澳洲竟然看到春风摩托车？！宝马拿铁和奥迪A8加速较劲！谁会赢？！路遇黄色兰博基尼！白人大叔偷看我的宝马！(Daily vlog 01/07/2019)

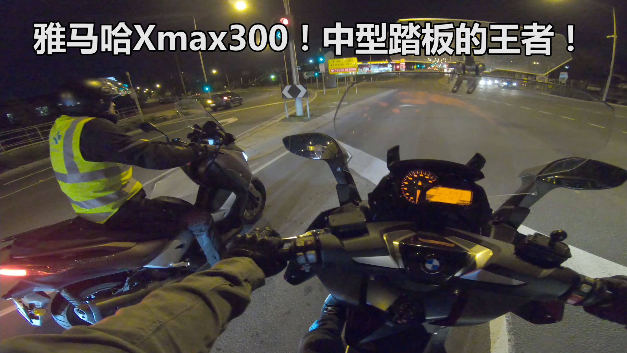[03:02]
雅马哈 XMAX， 哇，漂亮，300cc， 这是最新出的。
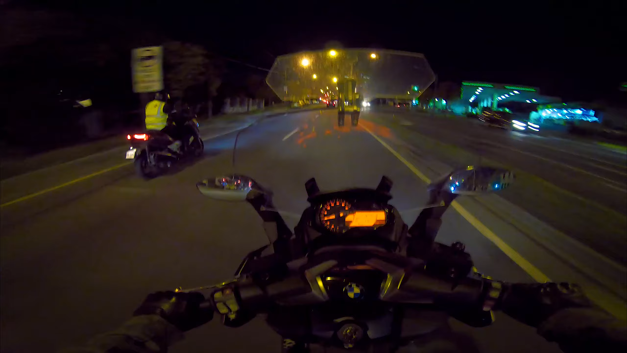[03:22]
哇，哎呀，这是大踏板，兄弟们，这是中型踏板，这是中型的，这不是大踏板，这是中型踏板。
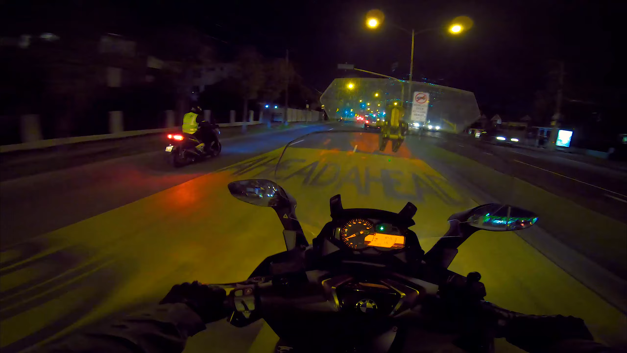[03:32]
哇，漂亮，哈哈。
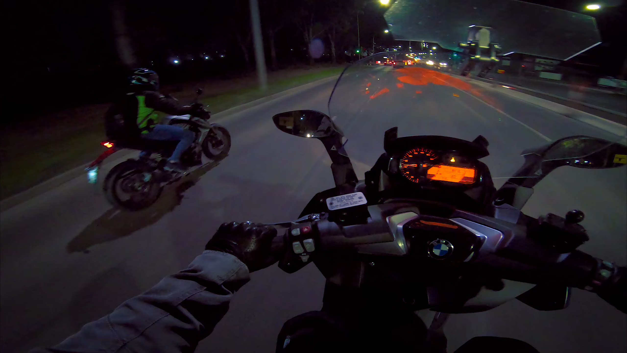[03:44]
哇，春风150NK， 大家喜欢的国产品牌春风。
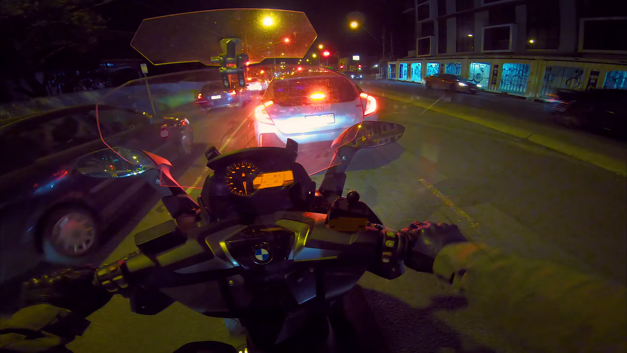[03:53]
哇，150NK。
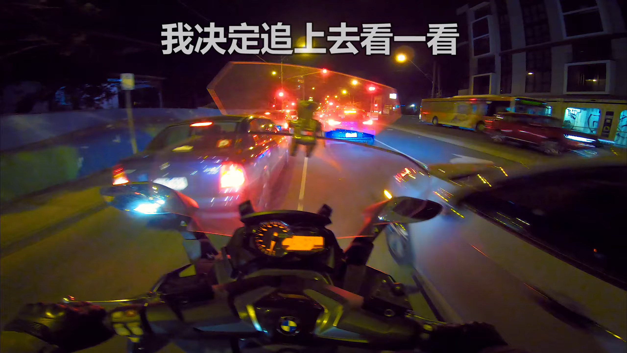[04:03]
啊，春风。CF model， 我说呢，一个声小，一个好像挺慢。
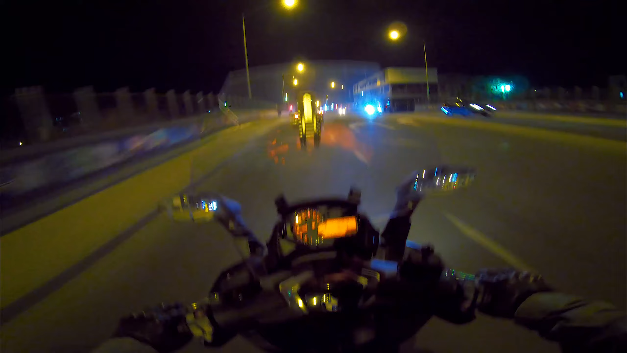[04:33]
但从后边看啊，就我对这个就是国产品牌不太懂，但是从后边看真的不错，挺帅的，那种骑行姿势挺帅的啊，挺棒的一款这个 Nike bike。又来了，150NK 哥，拜拜。